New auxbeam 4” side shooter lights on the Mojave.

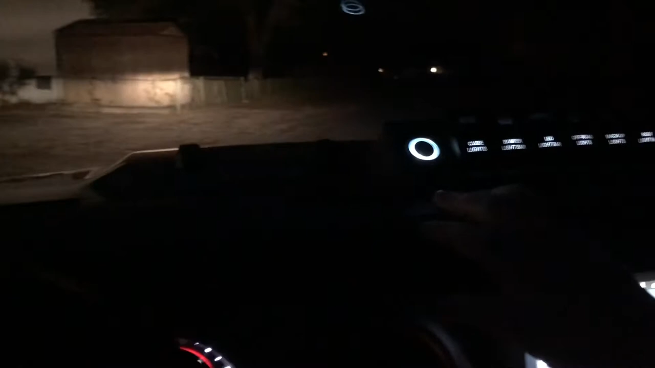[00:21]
I got some of the aux beam four inch side shooters so we're gonna see how it looks I don't think I have them adjusted right yet I'm probably gonna have to readjust them tomorrow
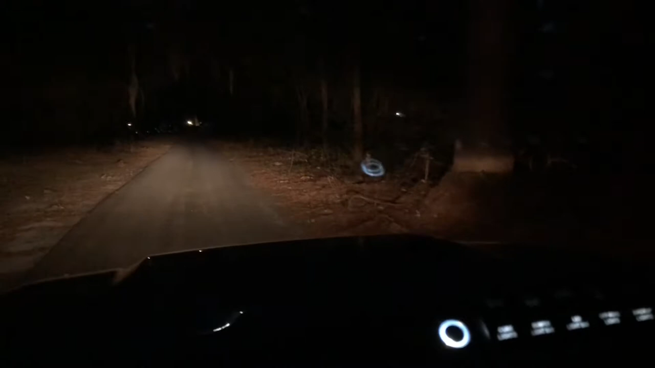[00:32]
wait a minute yeah all right so here in a second I'm gonna turn off my headlights okay that's the side shooter does go up on the tree a little that's good actually does look okay but I think it's kind of pointed a little bit too much to the ground yes all right so Bryce turn those off and turn the yellow lights on these
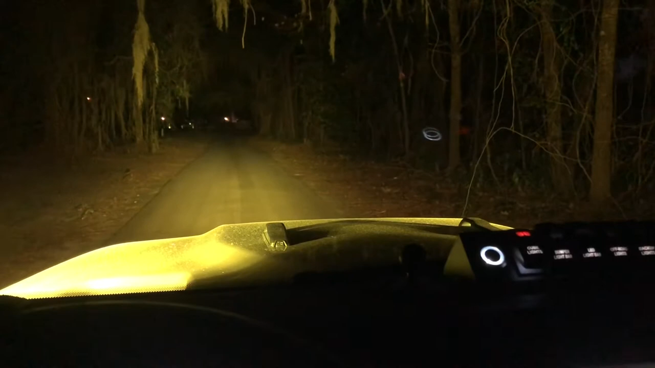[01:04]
are the cube lights yeah that's the cube lights all right turn them both on okay turn them both off all right we're gonna turn the headlights back on now turn on the the bumper lights and the yellow lights there we have light so it looks pretty good and I think we will have to adjust as little side shooters